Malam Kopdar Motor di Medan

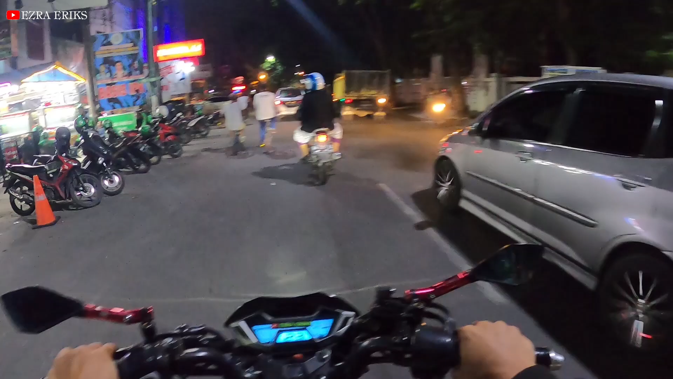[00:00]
yo selamat malam saudaraku semuanya lai buruku sehat kalian kan ya kita awali perbincangan kita kali ini dimulai dari jalan haem yamin dimana sekarang itu adalah malam sabtu yang biasanya banyak orang berkumpul untuk kopdar-kopdar daerah-daerah lapangan merdeka daerah depan
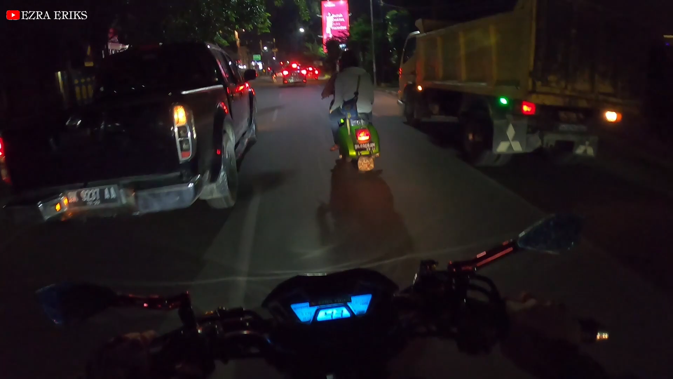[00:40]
jadi ceritanya malam ini saya akan keliling sekitaran medan tadaa
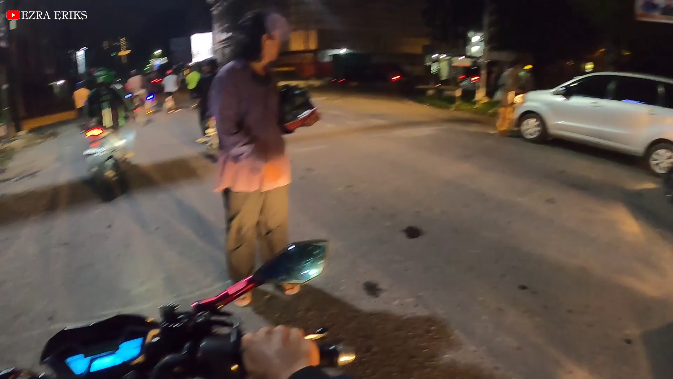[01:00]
ini garisnya gak nampak udah yang
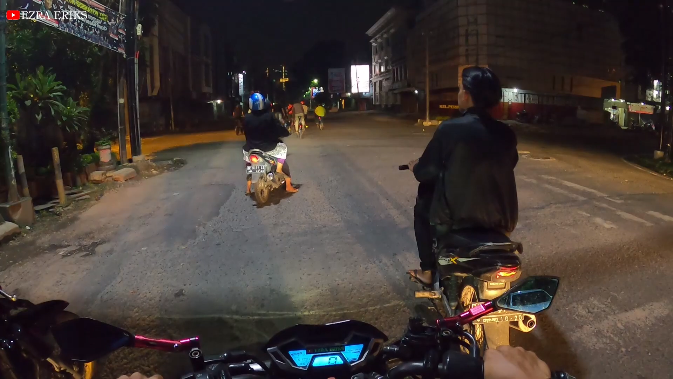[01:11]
bersepeda aduh lampu merah guys sabar kenapa
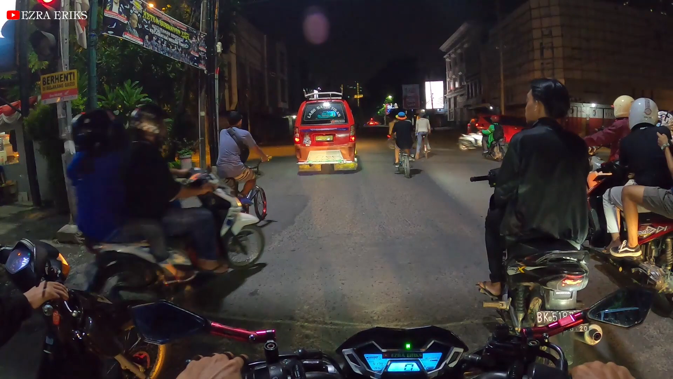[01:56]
kan kelim bandau kali baru mau hijau baru jalan kelihatan
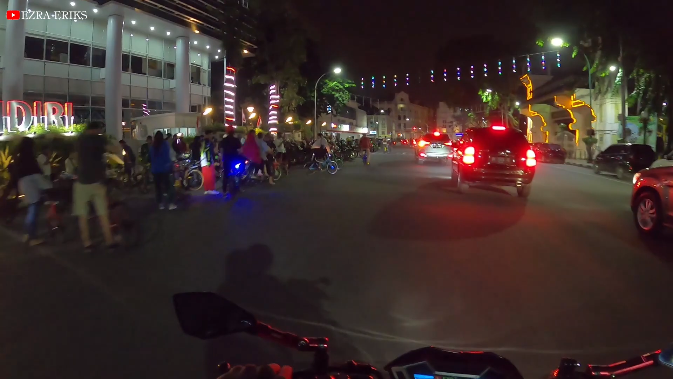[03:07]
yang sepeda yang sepeda yang motor yang motor ini mobil itu mobil motor klasik
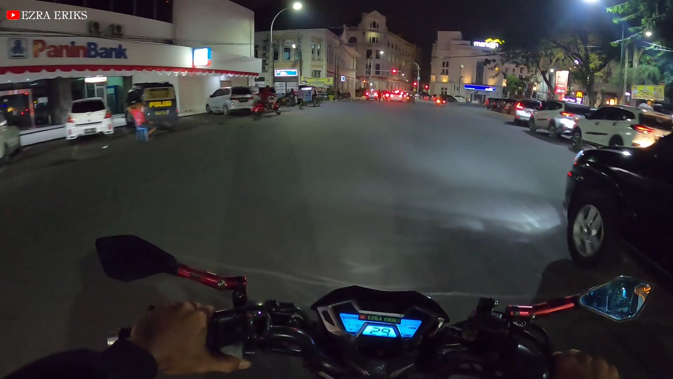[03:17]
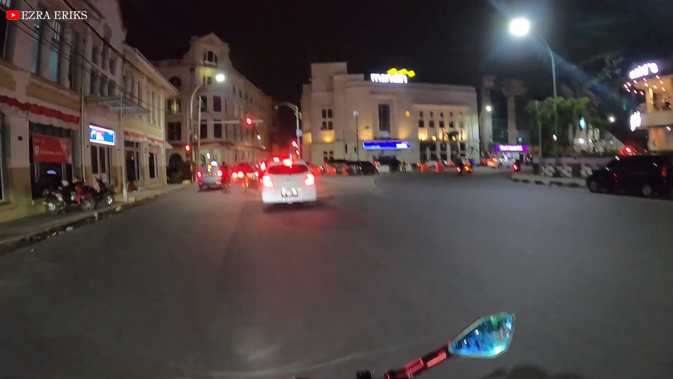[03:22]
ya ini masih sekitaran London Sumatra kita akan
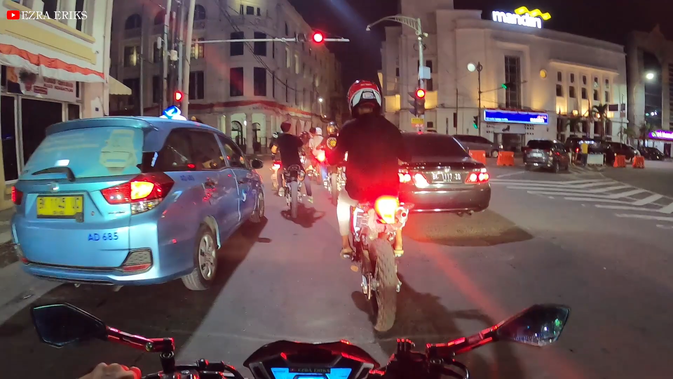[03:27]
lurus terus kita keliling nanti ke depan
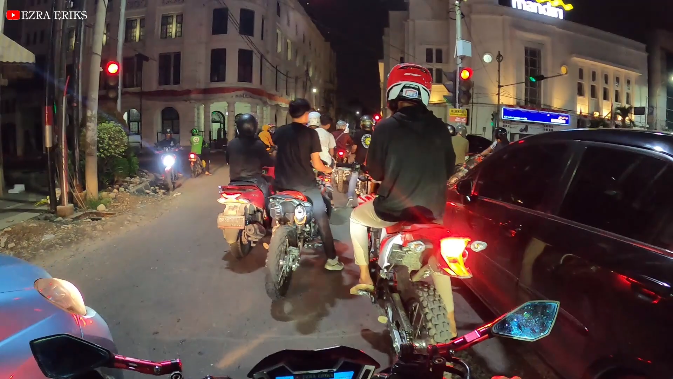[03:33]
oke jalan
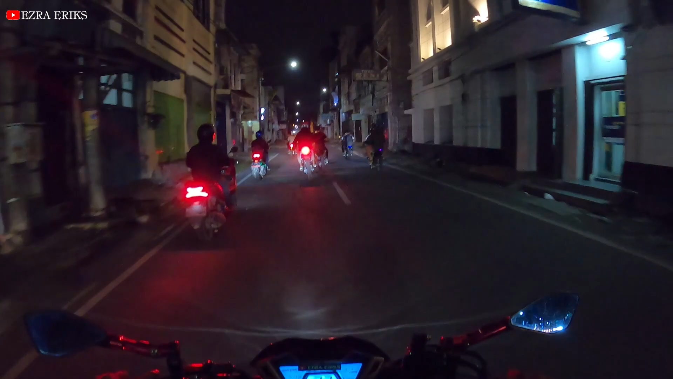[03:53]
ya kita cuma keliling-keliling santai aja ya malam sabtu
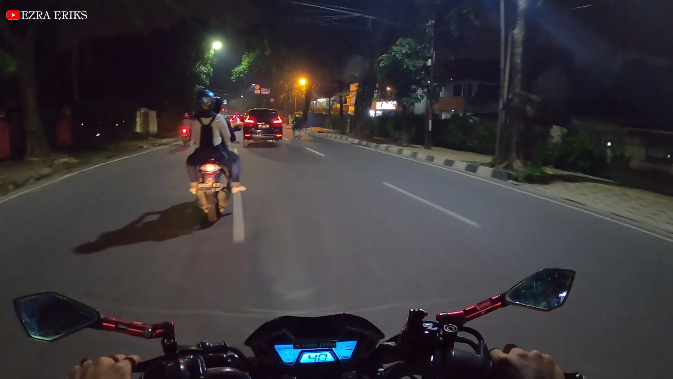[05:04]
akan keliling ke kemana sana itu ke istana maimun masjid raya terus apalagi namanya ya lupa
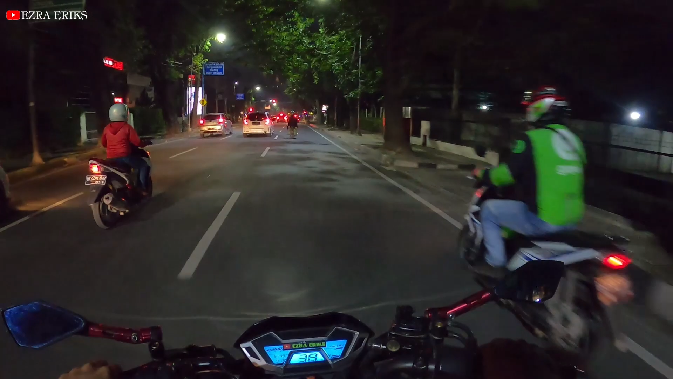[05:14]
dah kalau ini dari mana nih kalau sini gak ada aktivitas aktivitas anak motor
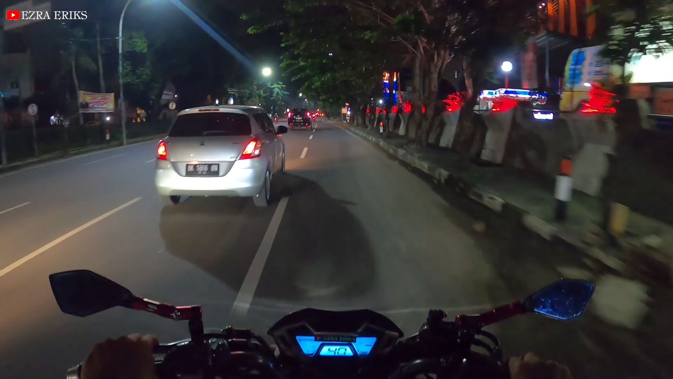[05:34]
jadi kita lanjutkan aja sampai ke nah lihat nih rami kan berjejer rapi anak komunitas kita ke kiri langsung jalan ya masih rami disini kok bisa ya dari mana aja kalian ya rami ngumpul
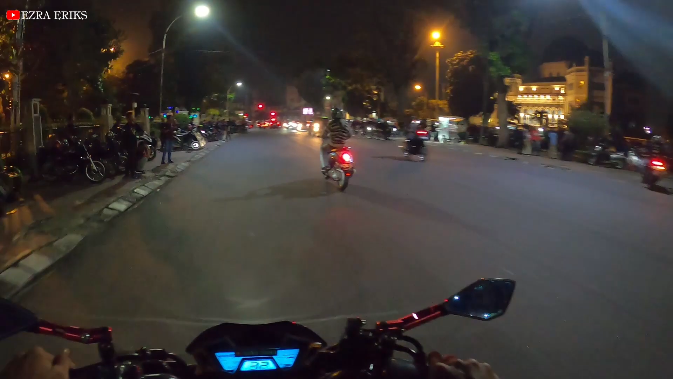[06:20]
kanan belok kiri langsung jalan oke kita ke kiri dah habis